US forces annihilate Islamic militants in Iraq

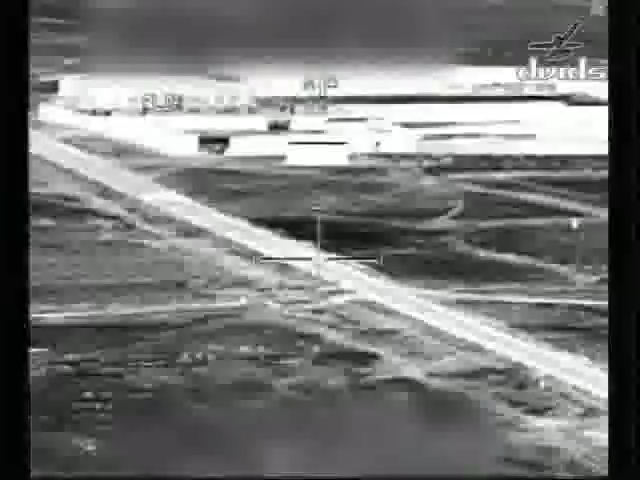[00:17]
and any collateral damage that you can assess, and then we'll be standing by, over.
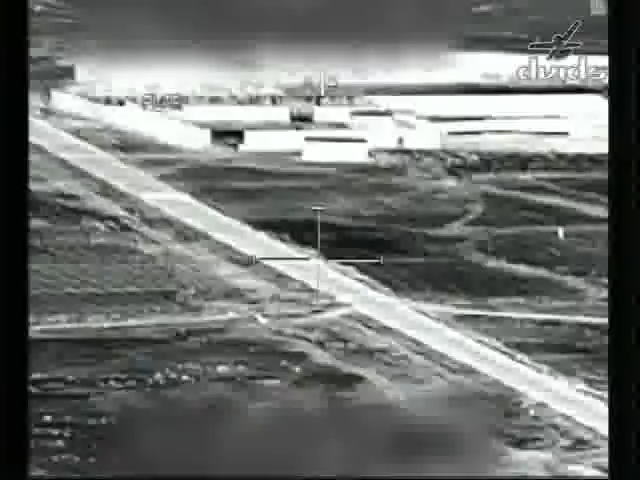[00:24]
This is Fish Tampa. Look at that guy on the other end. He's digging something. Yep, roger. He's digging right now. I can see him.
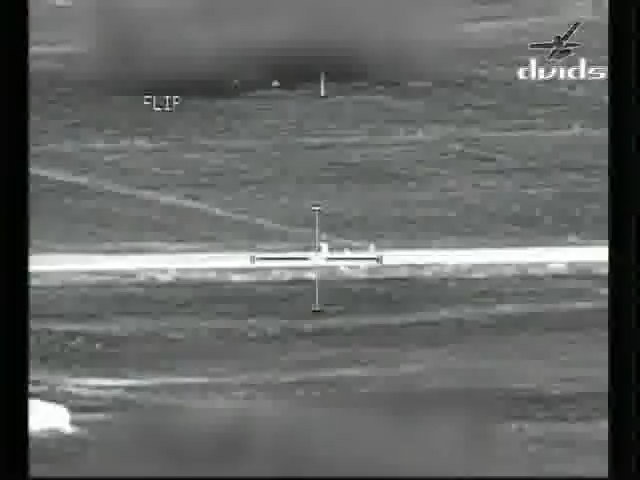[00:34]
We need you to stand off. Don't tip our hand. We're working the clearance right now. Over. Roger. That's a firm. I have PID on individuals digging in the road. To make sure that there are no friendly forces at that grid. Not asking for permission.
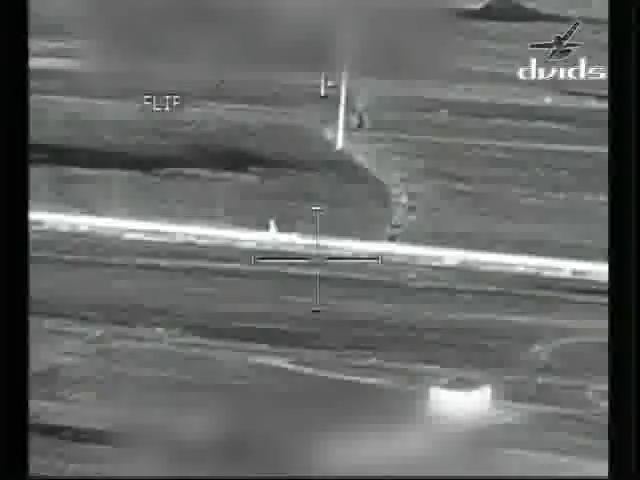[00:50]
Clear the area of friendly forces. Over. I got a guy digging. I can see him. Received confirmation that there are no friendly in the area. Over. Okay, good job.
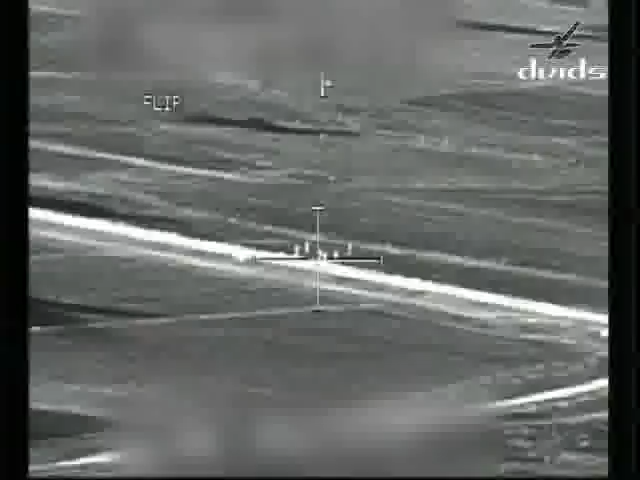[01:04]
You're clear to engage. Over. Roger, we're turning inbound. We'll be engaged at sundown. Firing. Missile away. Missile's away. Roger that. Keep it on there. Buzz the gun. Yep. Get on the guys. Fire.